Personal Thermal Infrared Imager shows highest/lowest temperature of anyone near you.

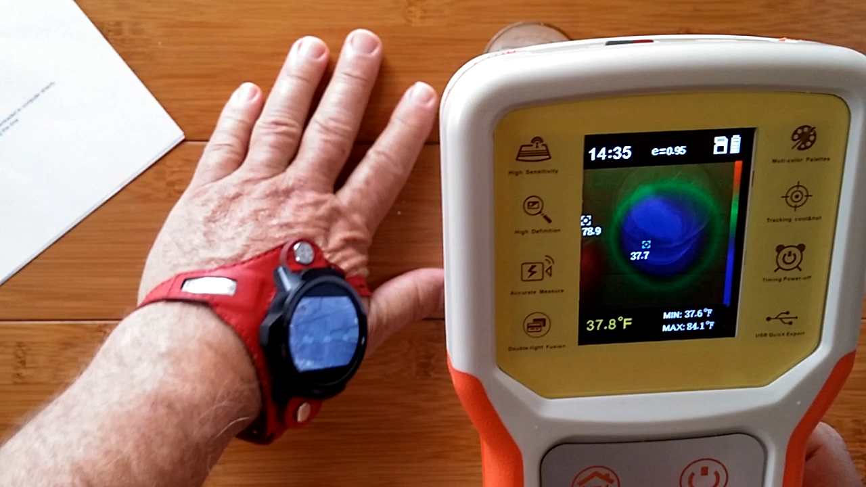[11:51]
On screen: spot 37.8°F, max 84.1°F, min 37.6°F
Whoa until I come in the picture. You see how it it adjusts the scale.
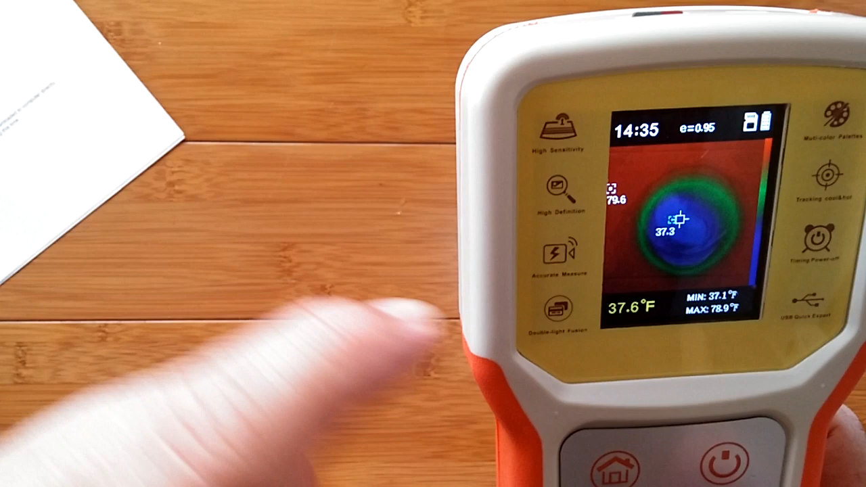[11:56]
On screen: spot 37.6°F, max 78.9°F, min 37.1°F
So the cool part is the ice cube in the bottom.
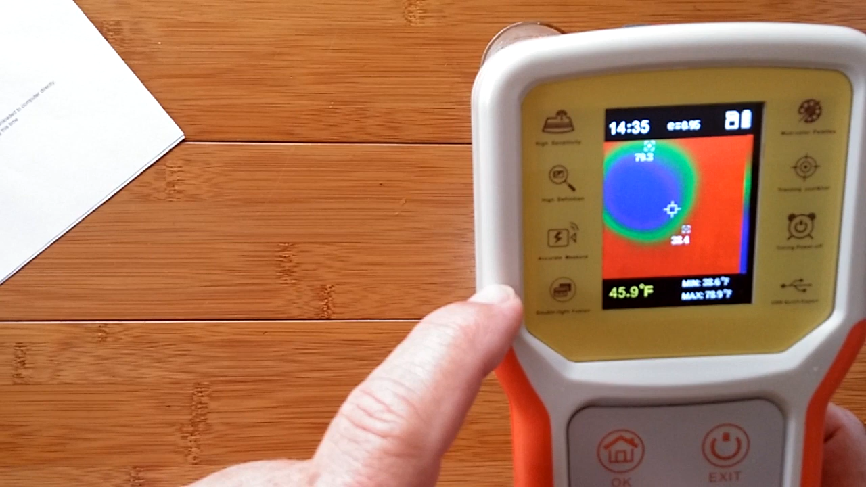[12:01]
On screen: spot 45.9°F
And again if you go into just pure thermal imaging alone you get a lot of information.
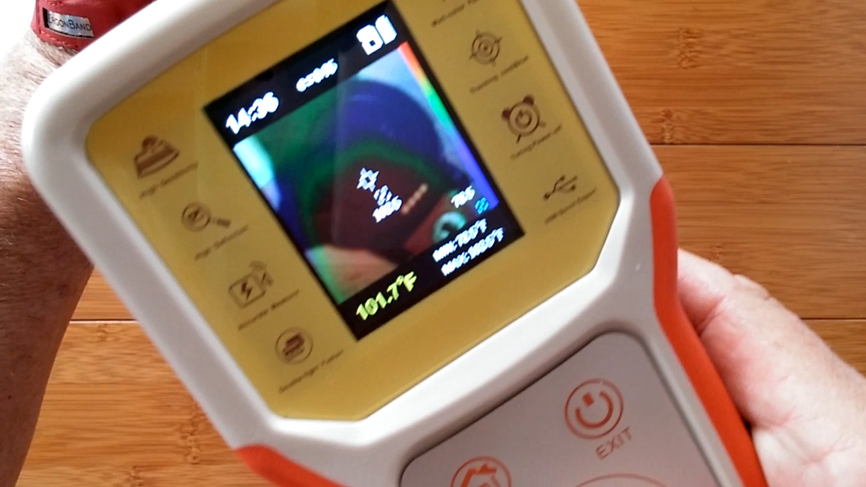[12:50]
On screen: spot 101.7°F
And can you detect that with this instrument to help you out?
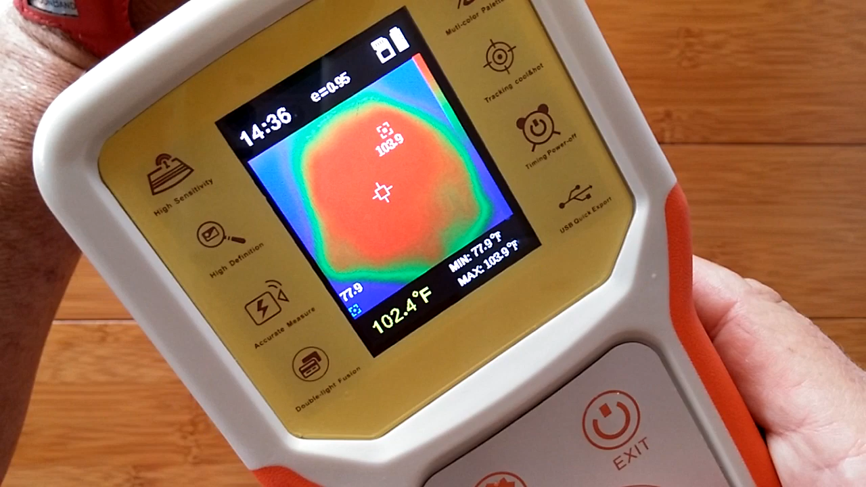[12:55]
On screen: max 103.9°F, min 77.9°F
Look at that 104 degrees in the back of this watch running a YouTube video.